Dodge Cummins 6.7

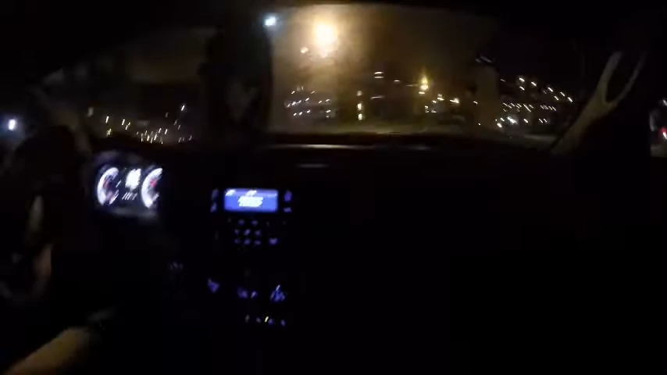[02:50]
We're going to get to the tunnels here in a little bit. That's Pittsburgh. We're out in Pittsburgh, PA. What's up Cory?